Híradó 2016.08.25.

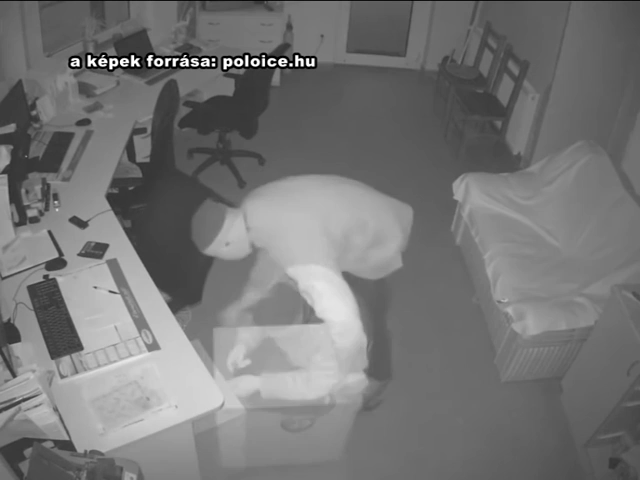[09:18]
március 27-én, 6 óra és 8 óra között bement az egyik tataházai cég irodájába,
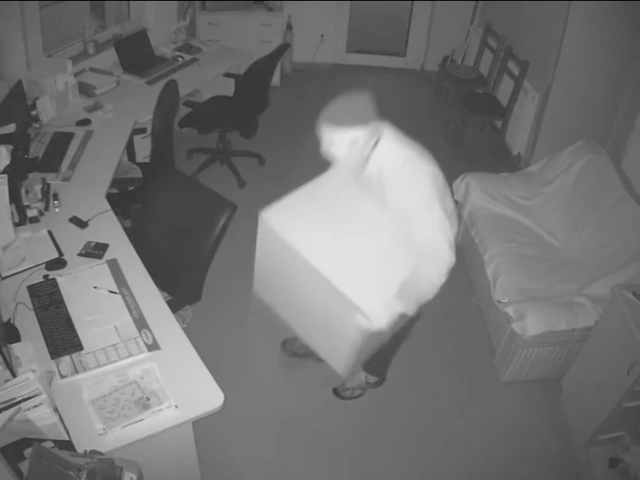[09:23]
és onnan ellopott egy laptopot és egy szekrényt, amiben egy hozzávetőleg 200 ezer forintot tartalmazó lemezkazetta volt. A bűncselekményt az egyik biztonsági kamera rögzítette.
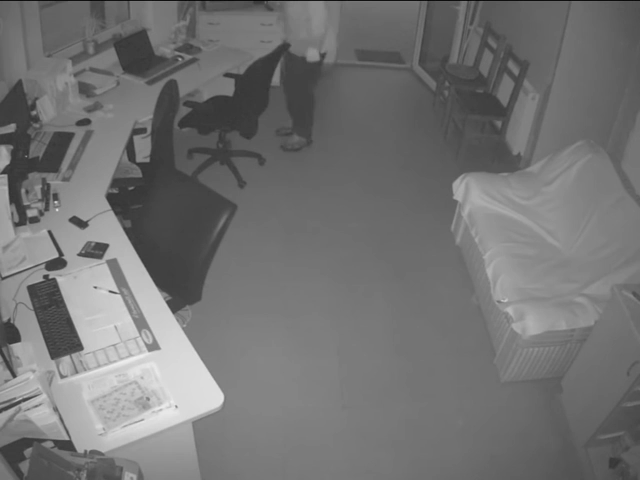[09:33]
A bajai rendőrkapitányság munkatársai kérik, hogy aki felismeri a felvételen látható férfit, illetve a személyével kapcsolatban információval rendelkezik, haladéktalanul jelentkezzen személyesen vagy telefonon a bajai kapitányságon. Javában tart a Magyarországon élő fehérgólyák vonulása.